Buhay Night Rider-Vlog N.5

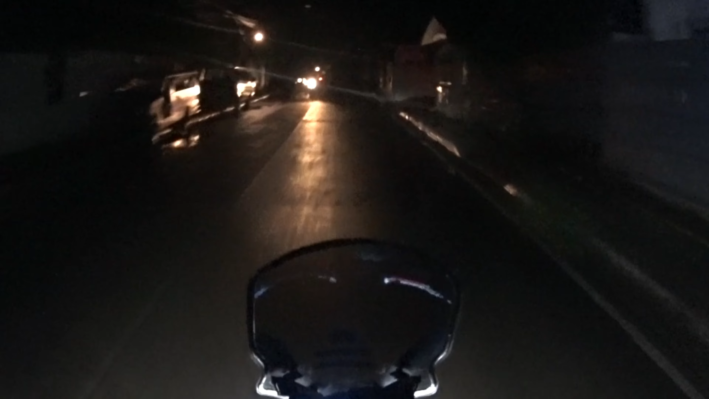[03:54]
matupan naton mga basa-basa nga dalan, kag may guanda sila bala, so
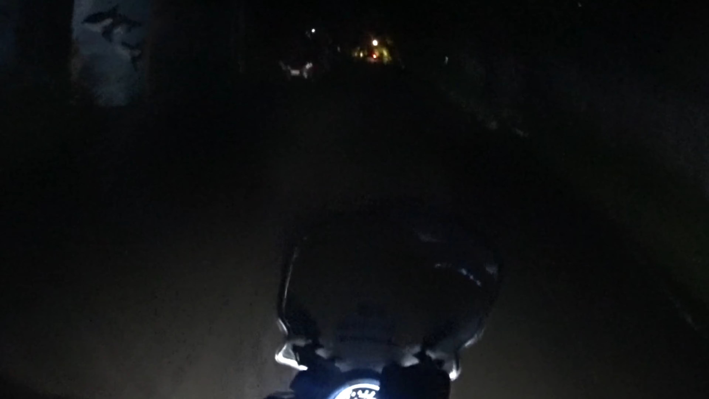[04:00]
makakita ka pa kontra o depende man sa tao, ah. So ride safe kay ride safe mga kagrupo. So mga kagrupo, rin ang kita sa lokasyon ni ma'am, mapasulod na kita sa laboring house.